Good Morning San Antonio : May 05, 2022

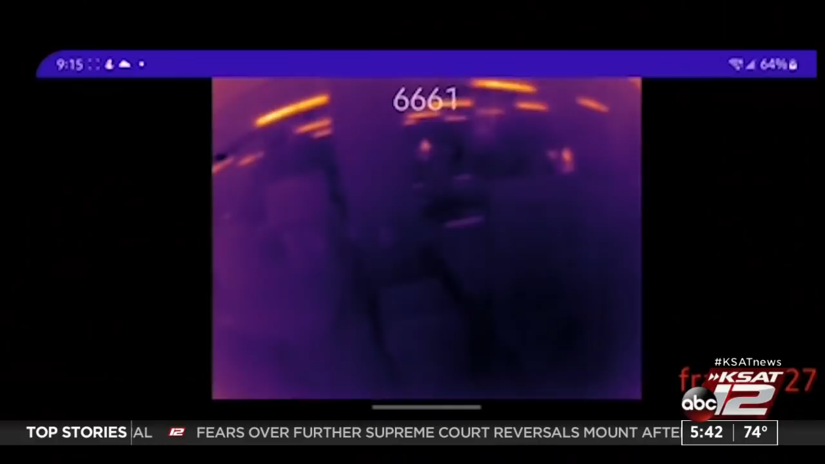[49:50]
Four cameras give a 360 infrared view. Artificial intelligence can detect threats and is capable of launching countermeasures.
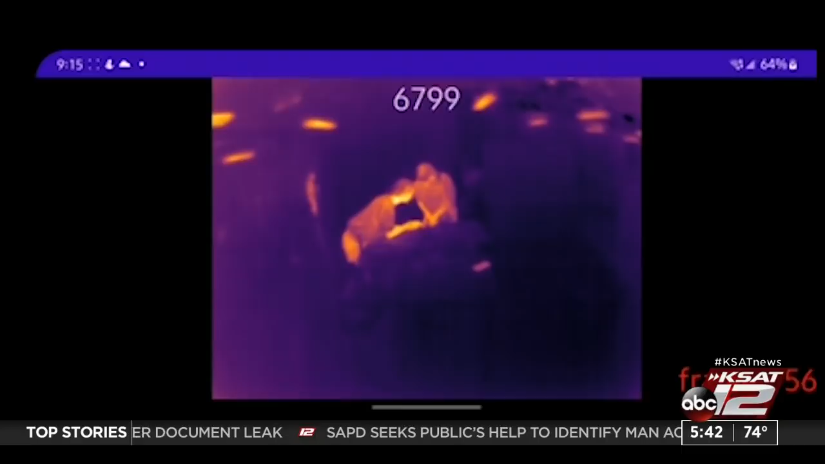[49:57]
It's the future and we're trying to bring it forward.